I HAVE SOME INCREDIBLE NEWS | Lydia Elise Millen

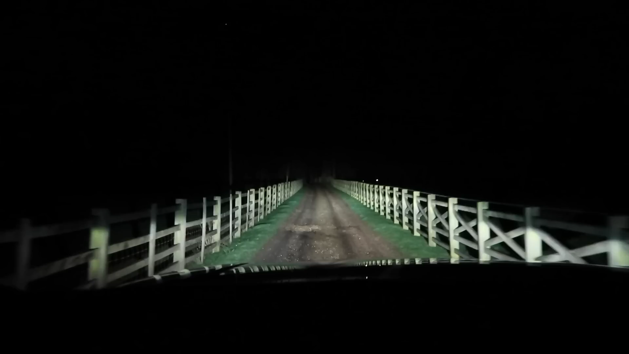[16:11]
now oh my gosh i'm so excited i need to stop saying that but i'm so excited i just love this so much going and looking at beautiful houses literally i'm looking forward to seeing it in the morning yes yeah in the morning but seeing it at night is a rare delicacy
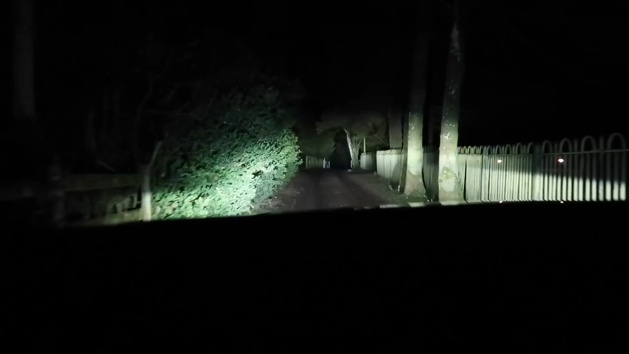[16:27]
you know exactly what it will hold yeah gosh very lovely long driveway wow
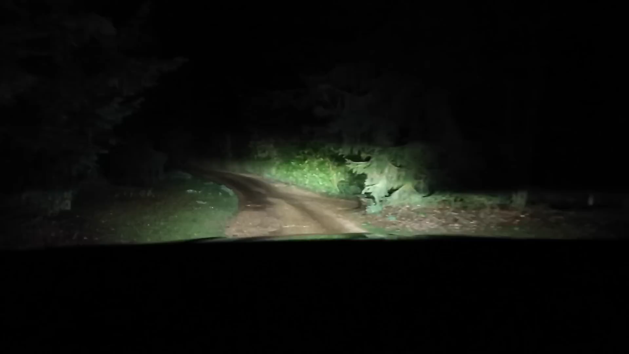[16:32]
so tucked away oh here we go do do do oh wow do you know what this reminds me of the part in the crown when
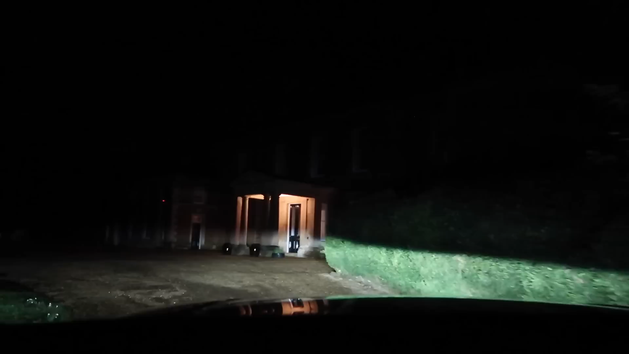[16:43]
muhammad al-fayed is on waiting outside and they come to collect the queen's belongings oh wow oh my goodness
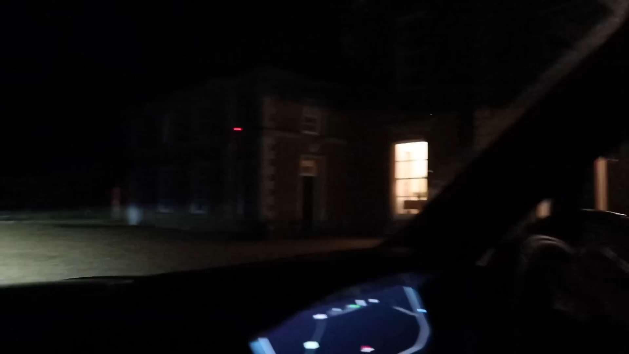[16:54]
oh my gosh you can see the grand piano well we have arrived to keythorpe hall and